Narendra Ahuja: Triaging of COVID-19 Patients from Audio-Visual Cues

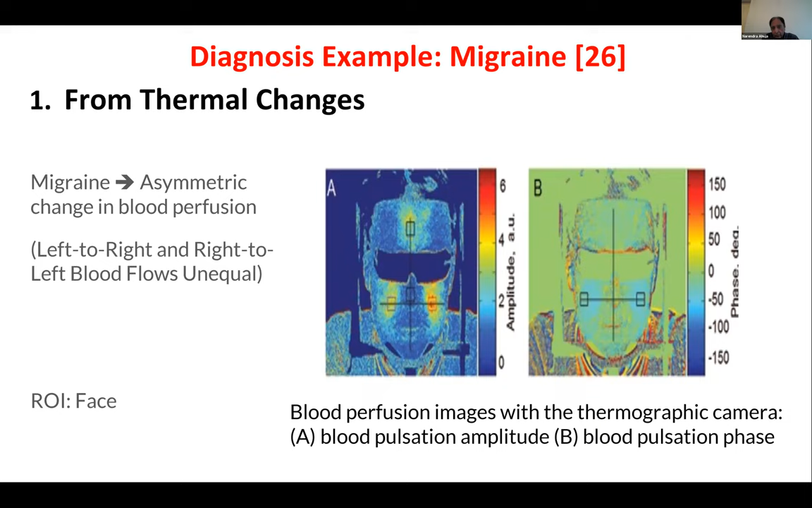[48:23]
This is, uh, uh, this is work already in existence. You simply look at the blood flow directions and if they're asymmetric, then it is indicative of stress. Oh, sorry, indicative migraine. And then stress, um, you have change in heart rate pattern and we all know that.